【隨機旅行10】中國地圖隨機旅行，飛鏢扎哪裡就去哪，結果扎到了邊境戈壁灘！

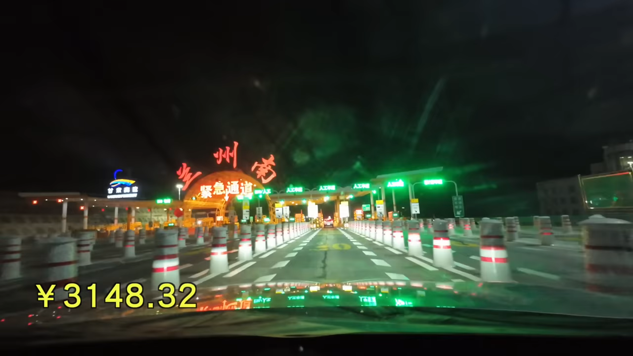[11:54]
现在是晚上的10:30，我们已经到达了金城兰州，今天晚上就准备住这儿了。 我们正走在黄河边上， 从这儿看兰州的夜景还是挺美的，
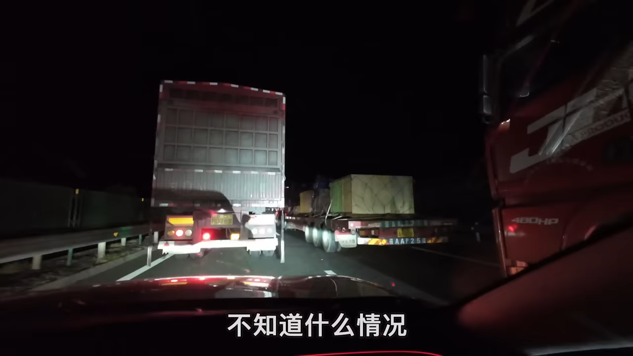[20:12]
不知道什么情况，高速公路竟然堵车了。 这堵了好长一溜呀、 啊！刚我们看一眼望不到尽头。